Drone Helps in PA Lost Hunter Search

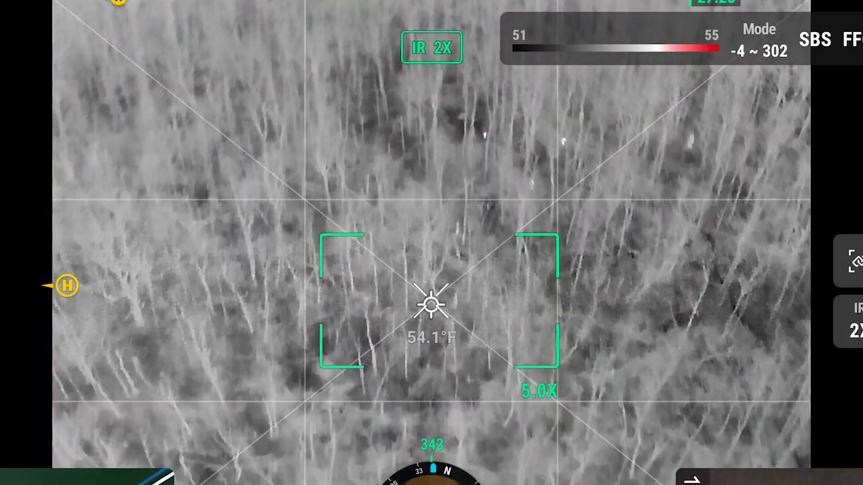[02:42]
On screen: spot 54.1°F
What's... Hey, Jim, go back to your left a little bit.
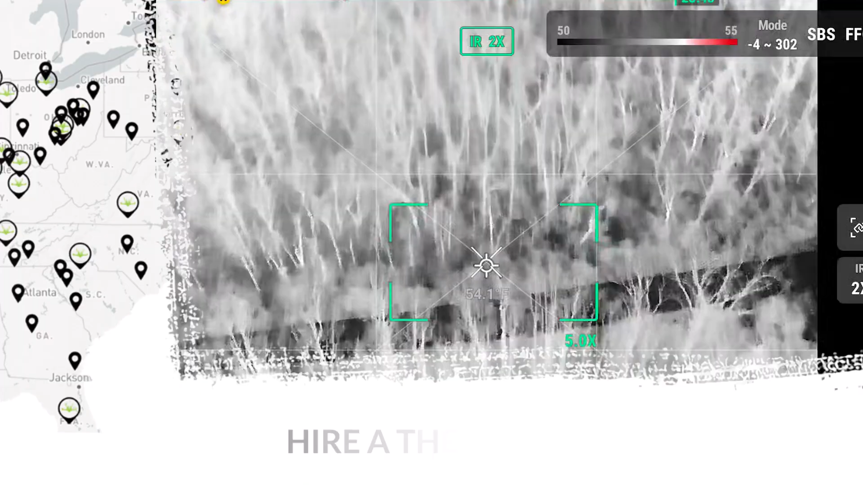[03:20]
I thought that was... What is that?
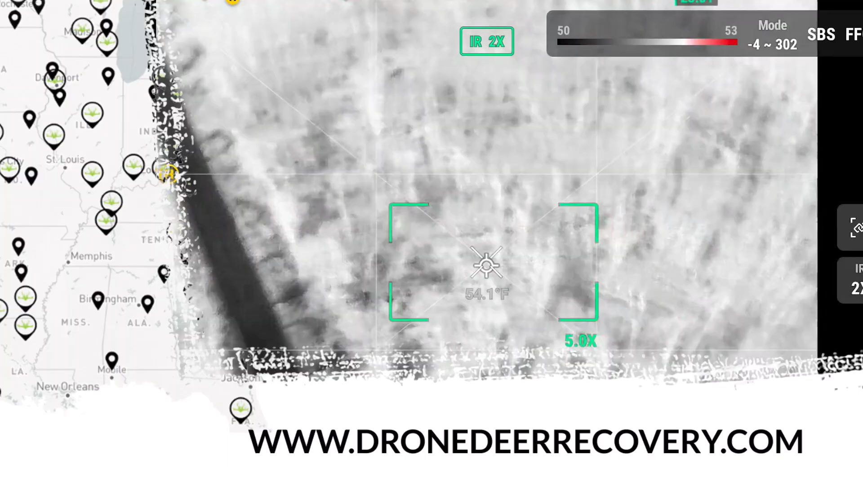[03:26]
On screen: spot 54.1°F
So what Cal Topo is, it's a live tracking of everybody that's in the woods. Using your cell phone? Yeah. Yeah. That's what you have here.
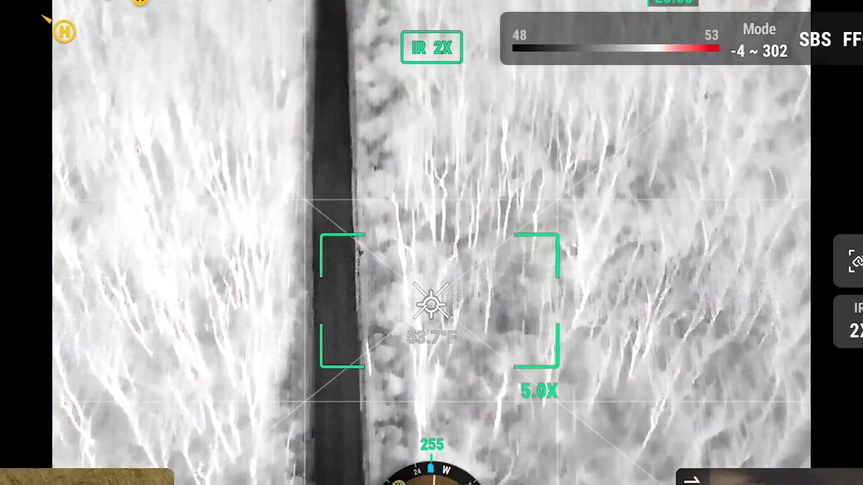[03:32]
Let's straighten it out. That's hand over Kendall right there.
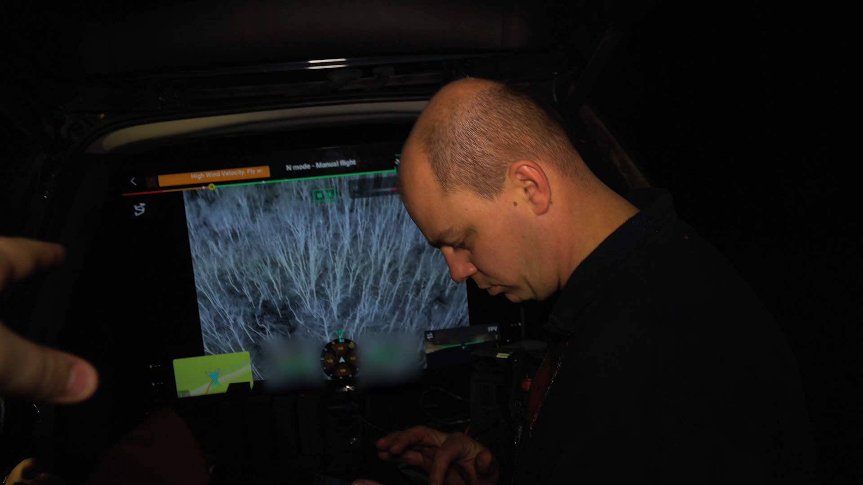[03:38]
You got someone walking right there by themselves. Right in front of the exit. Right there.
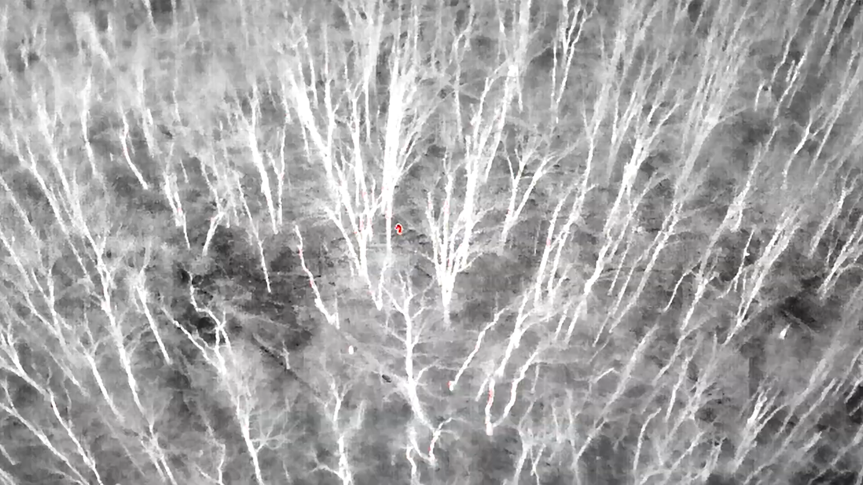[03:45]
Alright, flashlight. That's a searcher. Yeah.
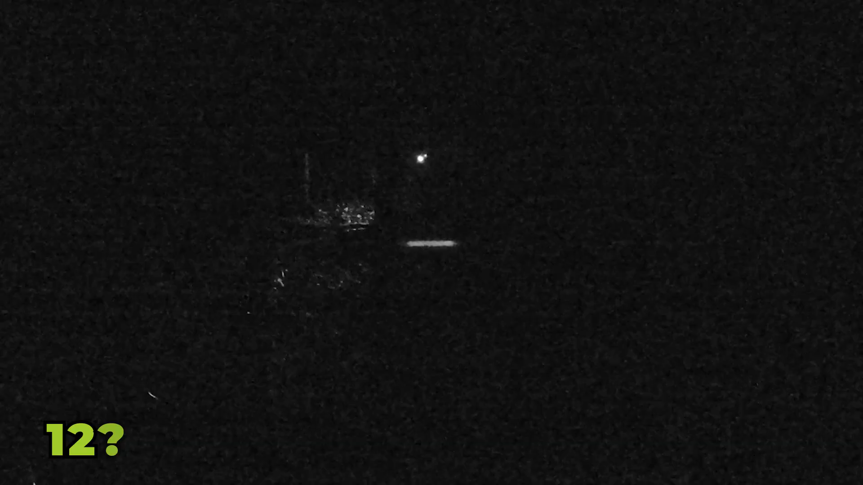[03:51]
It has to be. It has to be a searcher. Why do we got a searcher out there in one? What the nephew says, he has no lights, no cell phone.
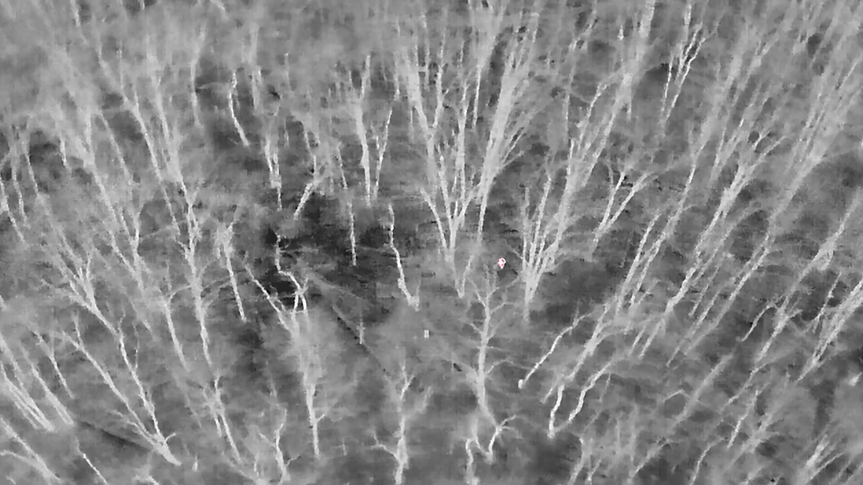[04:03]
No matter where it's on the side. Close enough.